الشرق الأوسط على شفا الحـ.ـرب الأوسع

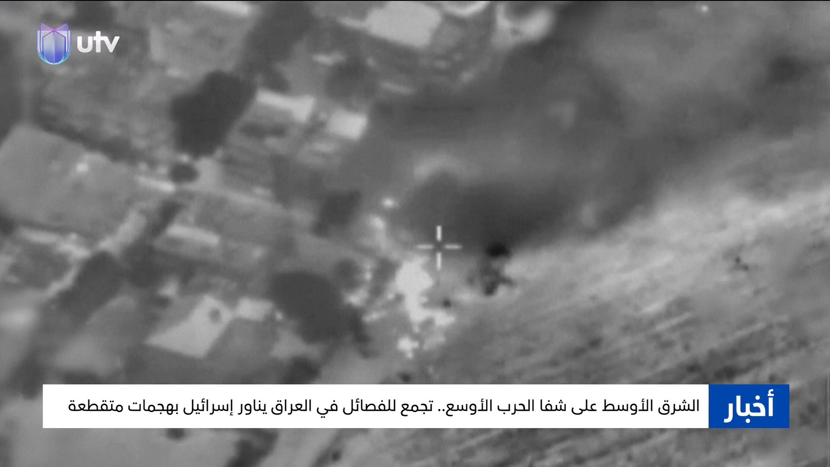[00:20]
استهدفت في التوقيت نفسه بلدات على طول الحدود الجنوبية للبنان